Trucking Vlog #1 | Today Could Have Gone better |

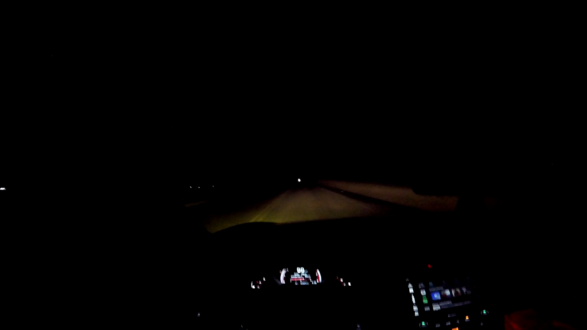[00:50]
it was topped off so enjoy the rest of the video hope you all have a better day than i did peace what are you doing
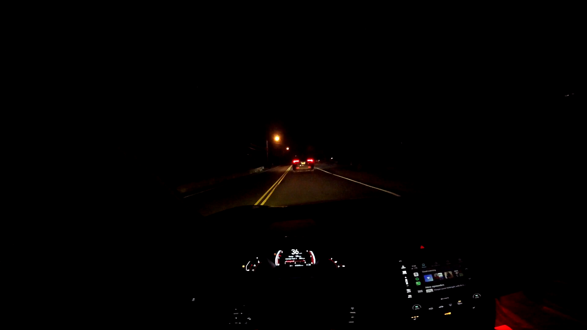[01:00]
you know the speed limit here is like 50 right oh we're gonna miss this light because of you too i'm fucking late people
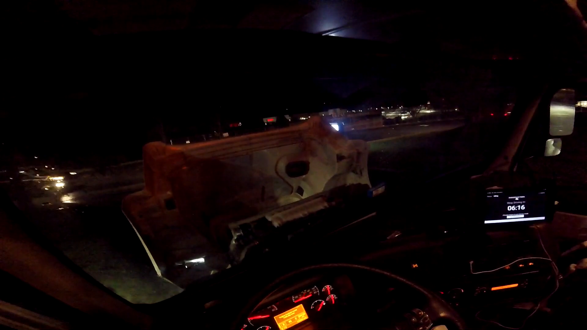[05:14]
This literally just happened. I just pulled into the store and this just started happening.
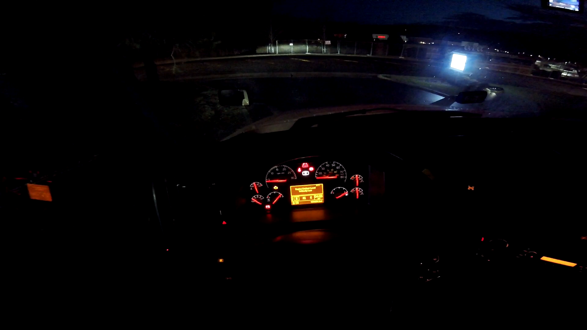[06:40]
It's not low. It's not, I promise you. Maintenance required. Vehicle ECU. Okay, cool and still there.
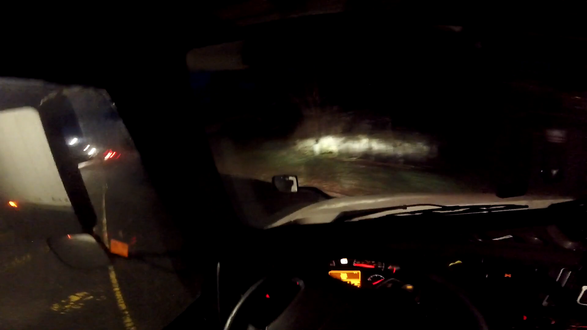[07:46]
You have coolant. I know you do. I just checked.
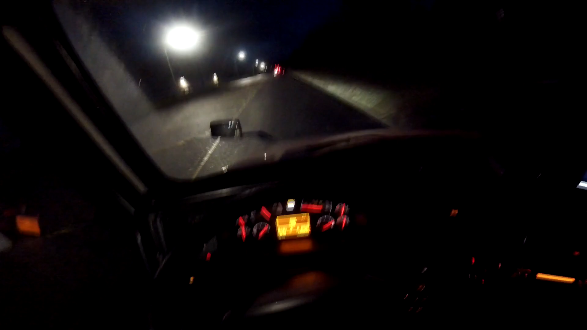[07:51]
Check engine fault. Yeah, you've been there for a while.
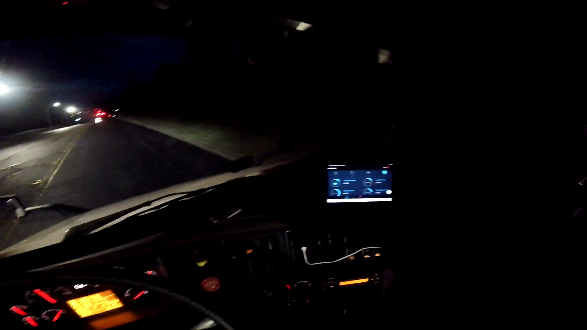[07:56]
Connect back to the truck. Are you gonna... No? You're gonna make me look stupid. Check engine and... Oh, look, it went away. Alright, cool.